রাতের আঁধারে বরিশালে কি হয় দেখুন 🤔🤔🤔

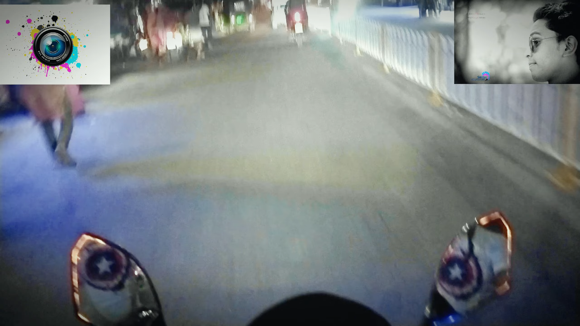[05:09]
দা এবং আমি এখন জজ করে সামনে দিয়ে যাইতেছি গাইস আর বেসিক্যালি আমি একটা
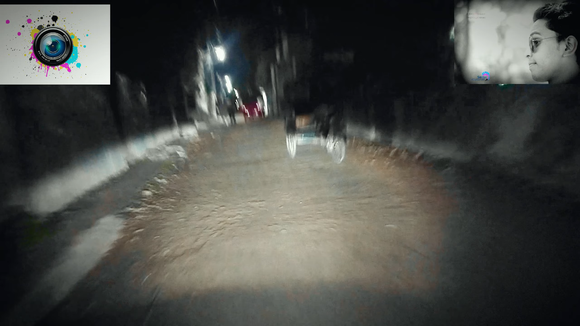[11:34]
মানে এই রোডটা কাজ চলে আর এই রোডটা আসলে এখন বর্তমানে